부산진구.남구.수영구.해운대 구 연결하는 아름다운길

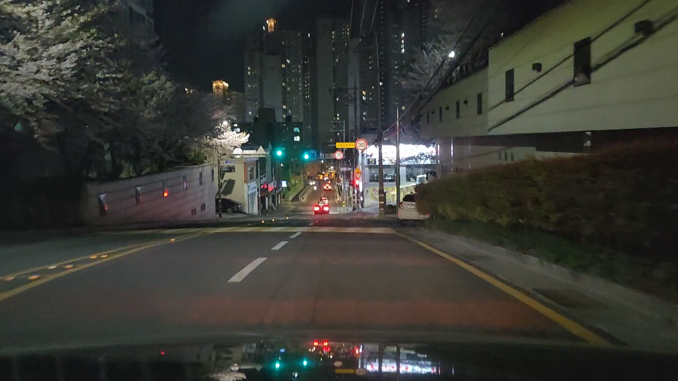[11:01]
재개발 해가지고 주택을 다 밀고 어마어마한 단지입니다. 저게 저 아는 지인도 그 지금 살고 있는데 상당히 좋답니다. 그 밑에 가면 더 마트 마트도 깍깍깍아 있고 자 저게 주택을 밀고 지을 때 저도 그 재개발 할 때 여기서 1위에서 자주 다녔는데 당구청 앞에 사람의 힘은 대단하다는 걸 느낍니다. 자 주택이 몇 백채 몇 백채
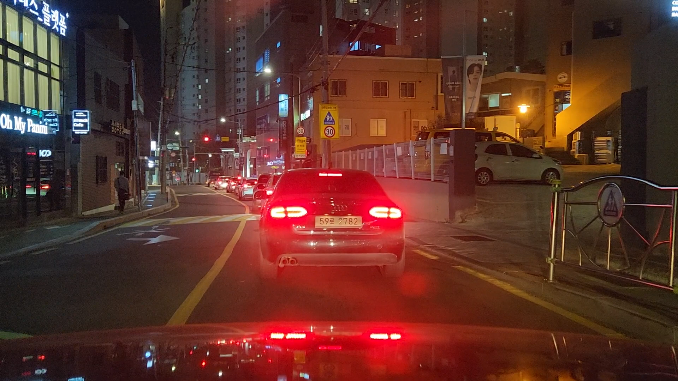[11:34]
천채 넘는 벽돌집이 있었는데 그거를 다 깍아내가지고 이렇게 대단한 깨끗한 아파트를 다 다 클립을 하니까 불과 3,4년 사이에 이 아파트를 안 구우시기 보네요. 자 여러분 우측편에 커피숍입니다. 연예인들도 왔다갔다하는 창고형 커피숍입니다.
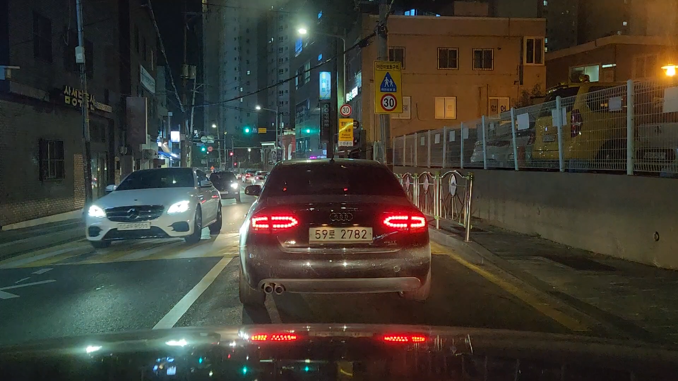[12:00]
자 여러분 여기서 조금 더 사거리를 통과하면 회전교차를 통과하면 옛날에는 회전교차로가 없었는데 회전교차를 통과하면 택시가 손님을 또 태우고 있군요. 자 우리 부산 사람들은 조금 해도 못기다립니다. 내 앞에 앞에 택시가 지금 사람을 손님을 태우고 있는데 내 뒤차가 안간다고 빵빵거리면 답이 없다.
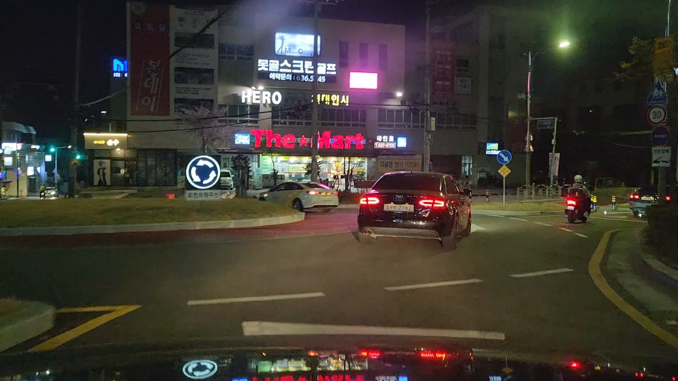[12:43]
해전교차로가 여기 생겨서 자 해전교차로 생겨서
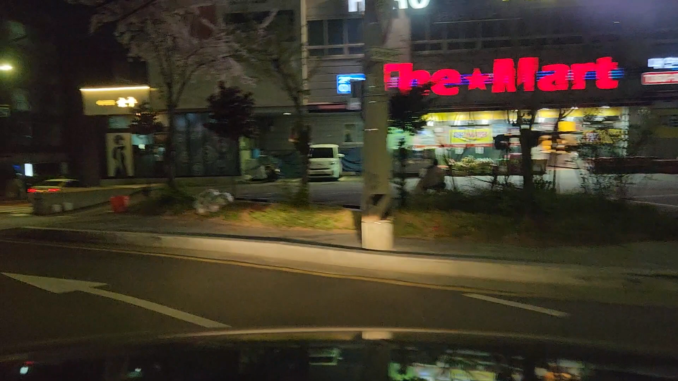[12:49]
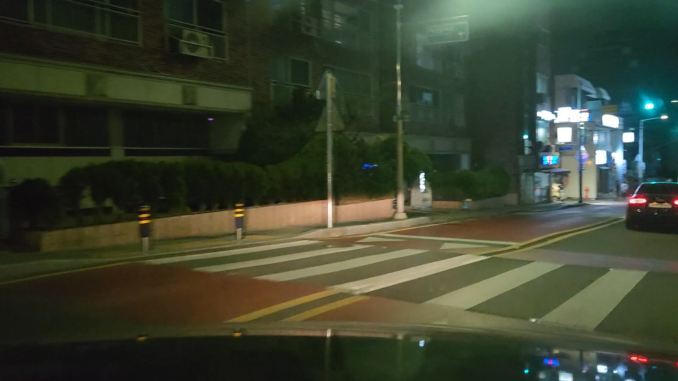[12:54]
어떻게 해냄교차로 해전교차로 해전교차로 다만 해전교차로 해냄교차로 해전교차 문구 해전교차로 예상 아입니까 여러분들도
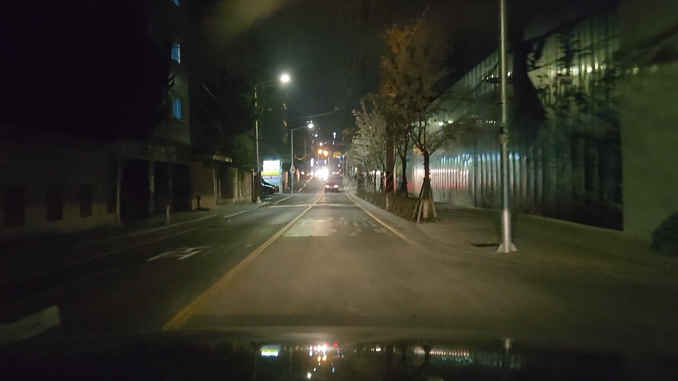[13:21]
나이 드신 분 50대 60대 되시는 분들은 대현여상 보다 목걸여상 하면 더 잘할 것 같네요 자 우측편에 벚꽃나무가 많이 심겨져 있었는데 지금 이게 재개발 하기 전에는 벚꽃나무가 우리가 어른들이 손으로 감으면 안될 정도로 굵은 나무들이 많이 있었는데
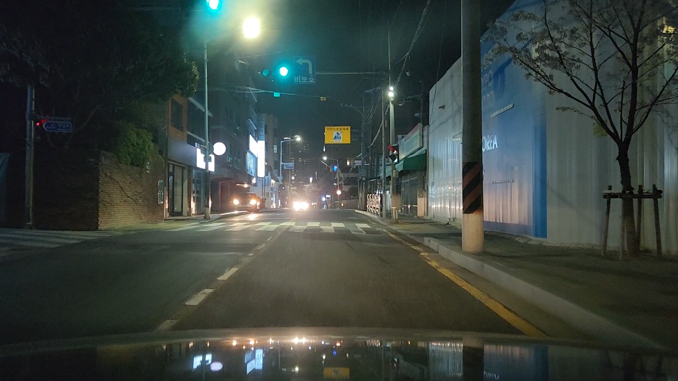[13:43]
자 밀어 가지고 새 나무 새 벚꽃나무를 심었네요 그래 여러분들 벚꽃나무가 생명력이 70년 정도 많이 살면 70년 인데 이 벚꽃나무 같은건 70년이 다 되가지고 베풍도 남았어요 베가지고 지금 벚꽃나무를
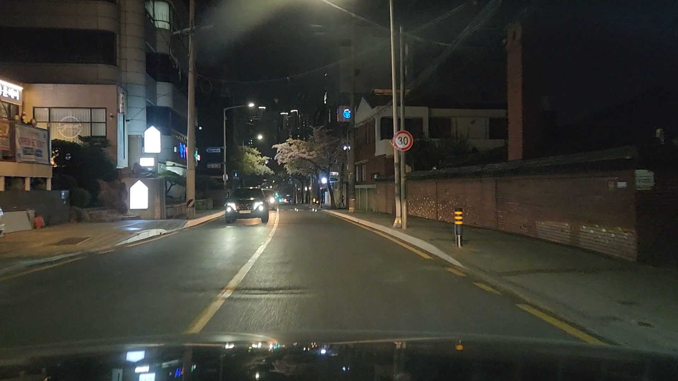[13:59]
새로운 걸 자 여기 보면 지금부터 벚꽃이 쫙 있지요
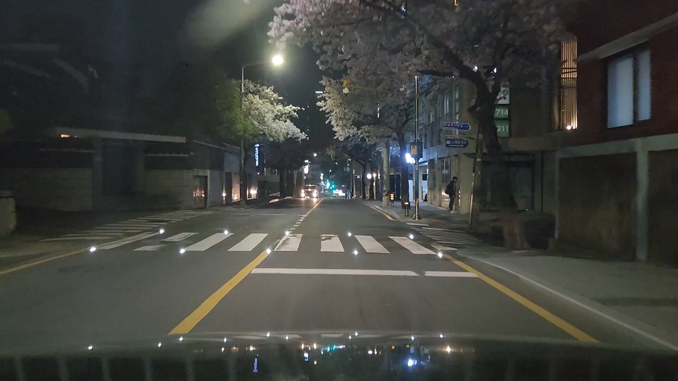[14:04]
자 이곳에서 한 블록 밑으로 내려가면
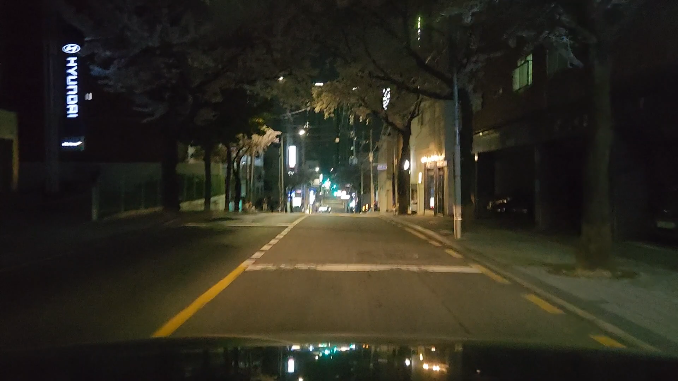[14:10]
대현동 목걸시장 도로가 있습니다 저는 그쪽으로 안가고 한 칸으로 지금 가고 있기때문에 시장은 풍경은 지금 렌즈에 못납습니다 그 점 이해해 주시기 바랍니다 그쪽으로 내려가면은 목걸시장이 알아듭니다 유명한 대현동에서 최고 큰 목걸시장이 있습니다 자 이 앞에 자 건너편에 저기에도 군수기지사령부 자리에 저 대단히 아파트가 떨어져가지고 지금 완전히 이게
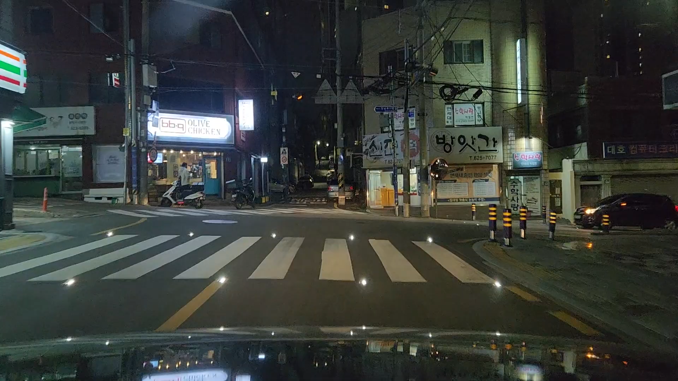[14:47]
조방앞부분에 날의 군보대가 큰게 있었고 자 여기도 군수기지사령부인데
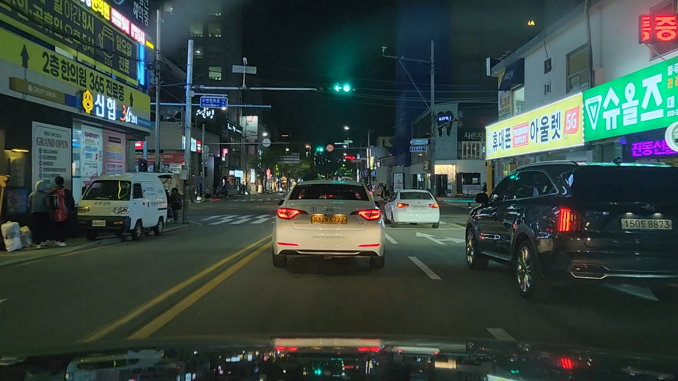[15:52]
남구대현동쪽으로 부산의 아름다운 길 영상을 담으니까 신호오빠를 참 잘 봤습니다 자회전신호도 금방금방 해주고 자 여러분 여기가 남구대현동쪽입니다
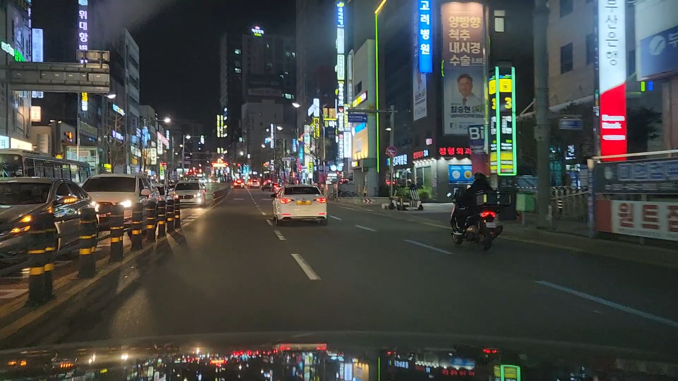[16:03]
대현동에서 최고 번화갑니다 여기가 자 병원도 고려병원도 있고 큰 병원도 있고 자 푸도 식자재마트도 있고 상당히 이게 학군인 정말로 좋은 데입니다 이게 고등학교도 명문고등학교도 많이 있고
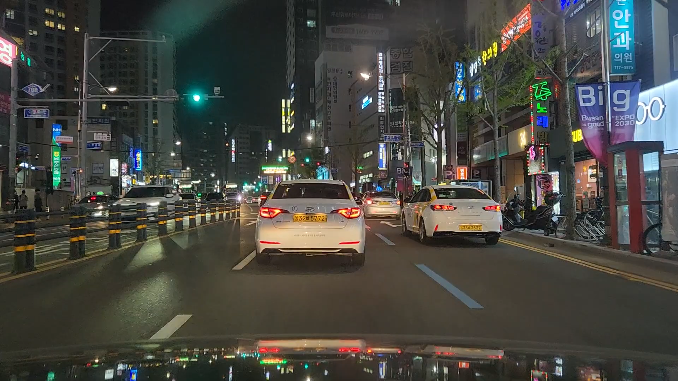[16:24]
좀 좌측편에 옛날에 군수기지사령부 좌측 지금 이쪽에 좌측부터 쭉 밑에까지 저 황영산터널 입구까지 군수기지사령부 자리였습니다 그런데 여기 군수기지사령부의 군무원들도 많이 근무를 하셨습니다 지금은 아예 군부대가 있었다는 표시도 없네요 자 우측편에 보면 부산여성회관
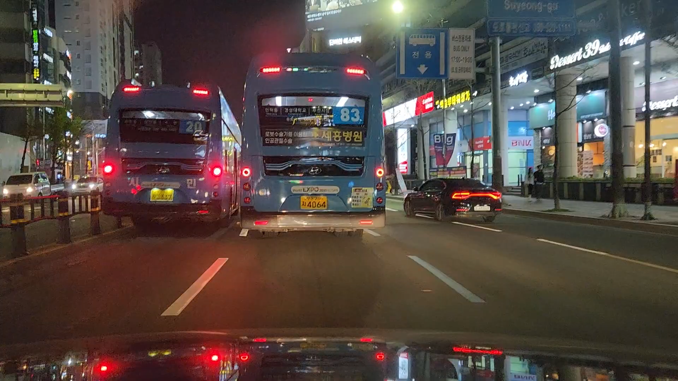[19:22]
여러분들하고 이 길은 정말로 그 처음인거 같네요 자 이게 대현동 좌측편에 남천성당이 조금 가면 있습니다 옛날에 문재인 대통령실 때 문재인 어머니께서 돌아가셔가지고 이에서 장례를 치고 대통령도 왔다가 그때 길이 완전히 마비돼가지고 사람들 잘나고 일한다고 문자도 많이 오고 이런댑니다 남천성당 유명한 성당도 있고 또